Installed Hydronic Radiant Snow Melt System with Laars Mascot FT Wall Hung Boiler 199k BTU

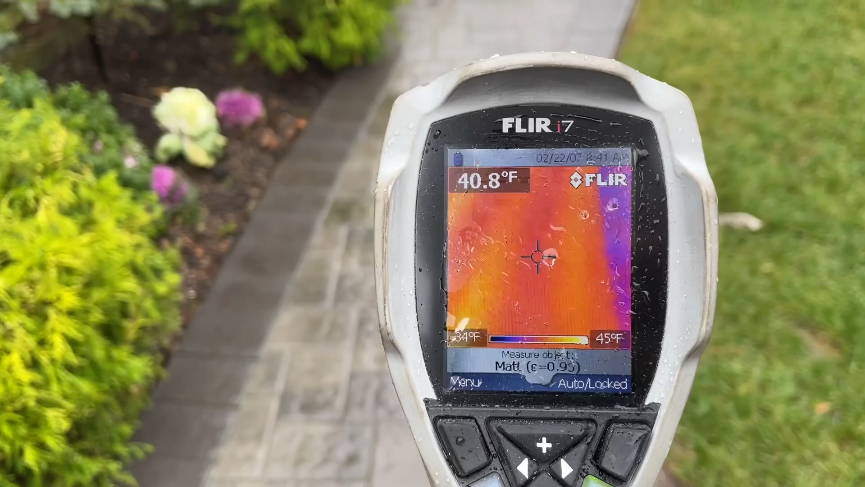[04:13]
On screen: spot 40.8°F, scale top 45°F
very carefully you can see the
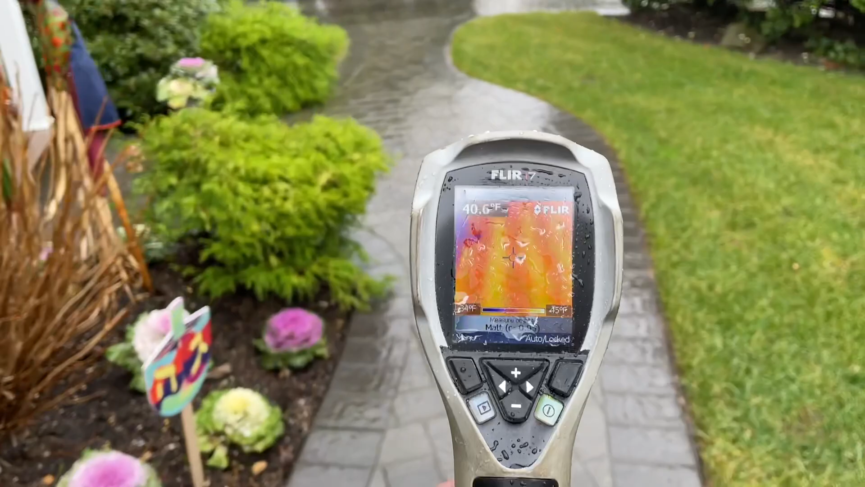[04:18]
three-quarter inch pex tubing starting to heat up already sorry let me drive the
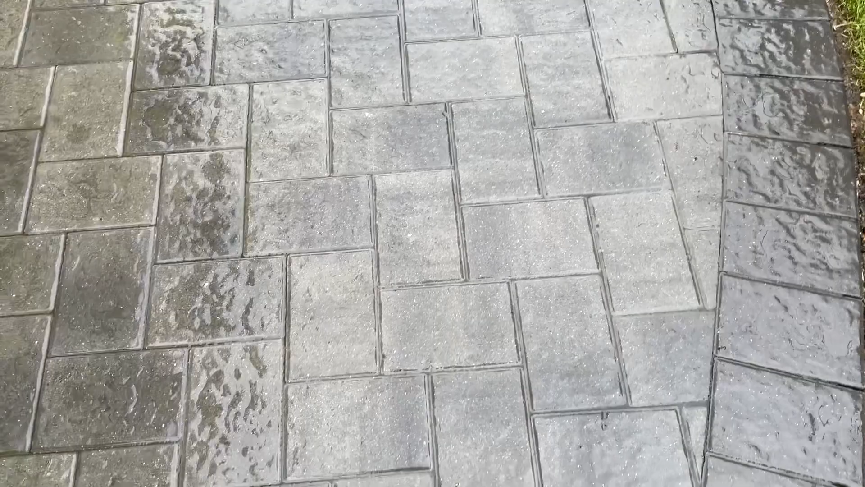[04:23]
screen it's raining out look at that just barely start to see it it's only been running for a little bit
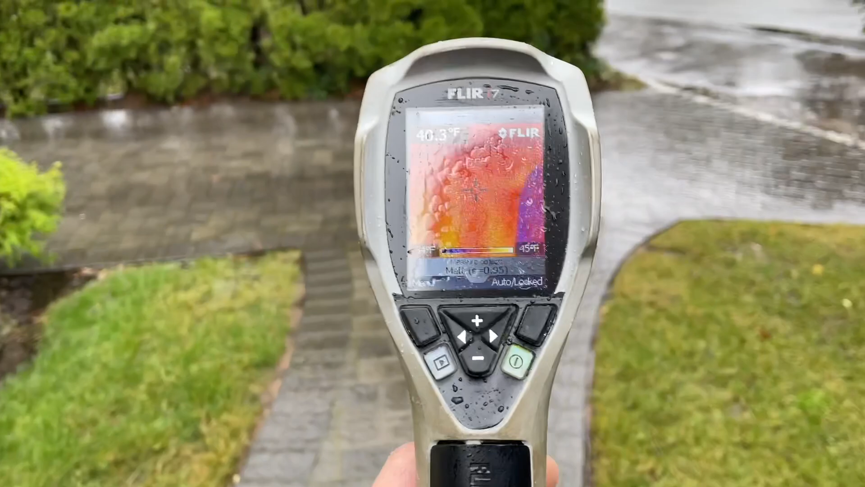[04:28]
On screen: spot 40.3°F
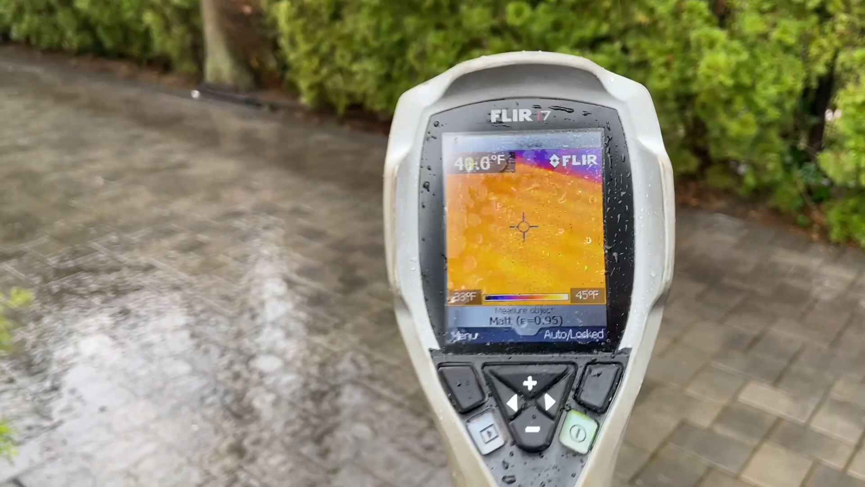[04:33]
On screen: scale top 45°F
but you can see that see those rows of pex guys look at that
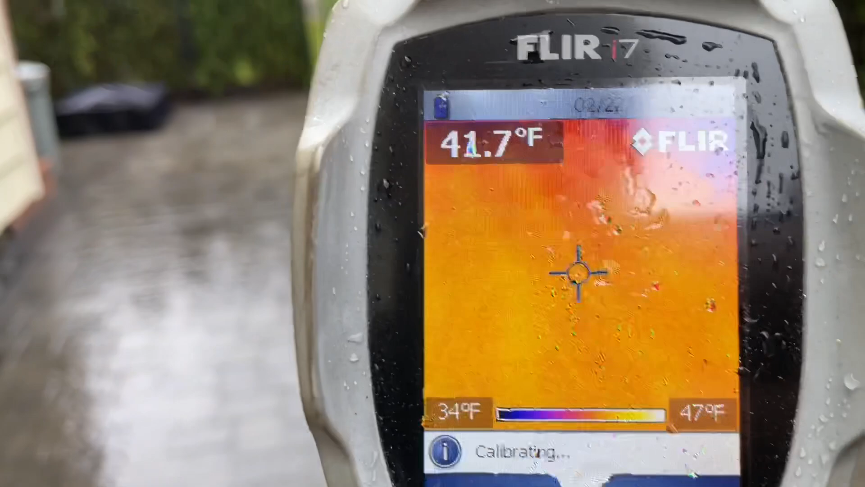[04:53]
On screen: spot 41.7°F, scale top 47°F, scale bottom 34°F
just barely see it look at that crazy